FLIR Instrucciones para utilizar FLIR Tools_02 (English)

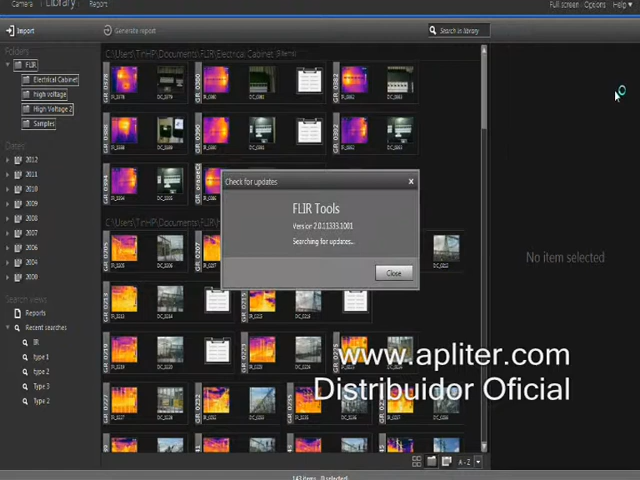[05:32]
Apart from generating reports, FLIRTools also allows you to keep your FLIR thermal imaging camera software updated. When you connect the camera to FLIRTools and check for updates, it will automatically look for the latest camera software.
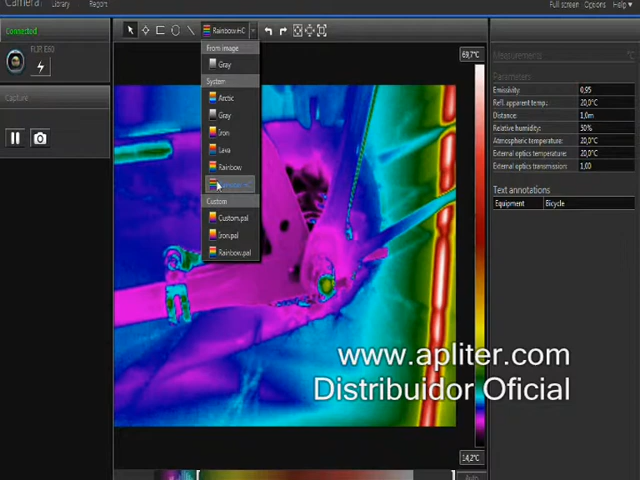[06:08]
You can change color palettes, add spots, boxes and other measurement tools to the thermal image, all in real time.
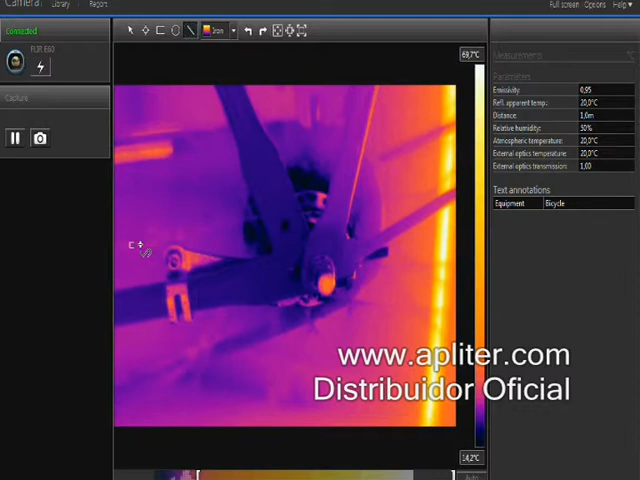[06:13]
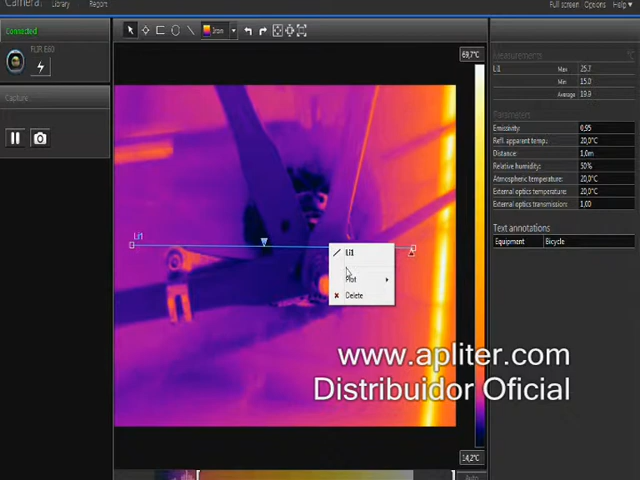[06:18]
You can also create a minimum, average and or maximum temperature plot on the image or on a particular measurement to see the trend.
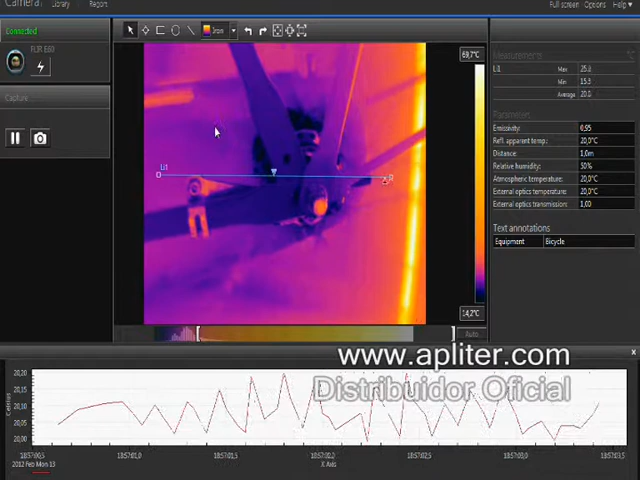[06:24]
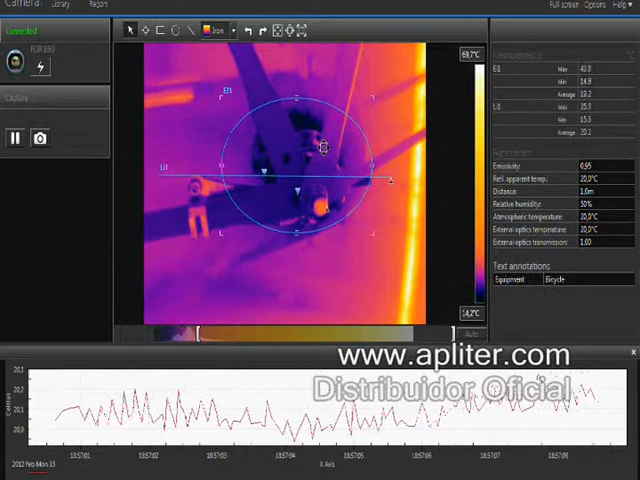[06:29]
On screen: scale top 69.7°C, scale bottom 14.2°C
FLIRTools saves the thermal images with all its temperature data included.
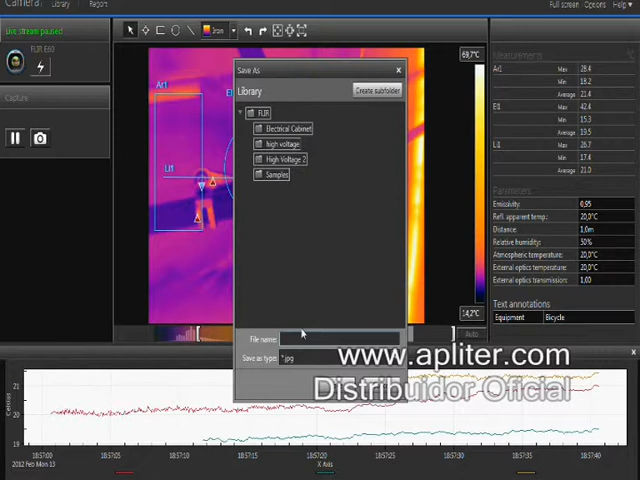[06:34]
On screen: scale top 69.7°C, scale bottom 14.2°C
Once saved, they can be integrated into a report.